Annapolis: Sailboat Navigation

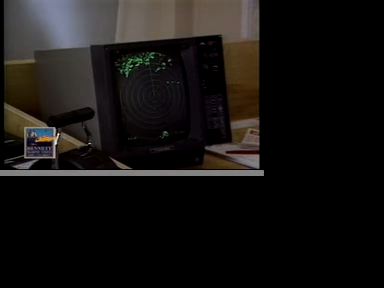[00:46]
If the range decreases and the bearing remains constant as here, the risk of collision exists.
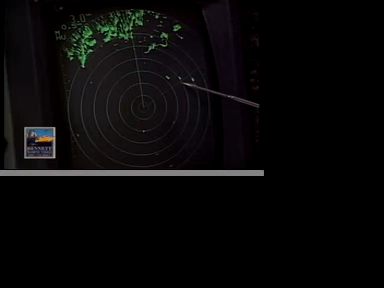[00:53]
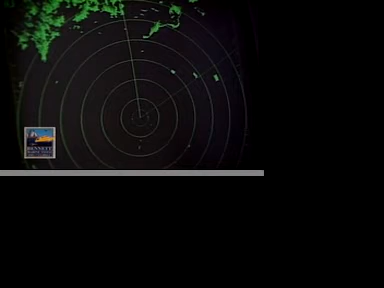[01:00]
But if there's no risk of collision, lay a straight edge across the pips as they move across the scope.
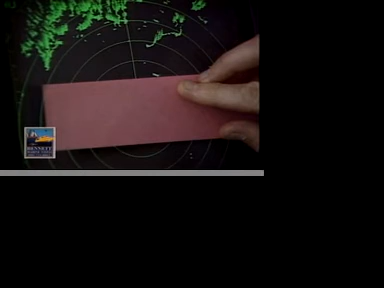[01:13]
This way you can determine the closest point of approach between your boat and the target. If this seems confusing, remember that you are moving as well as your target. What should you do if there's a risk of collision and how do you avoid collision?
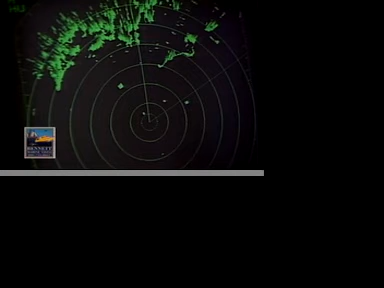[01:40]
Obviously, you're going to have to alter course. The navigation rules are very specific about the obligations of boats in this situation. When you alter course, you must alter course decisively.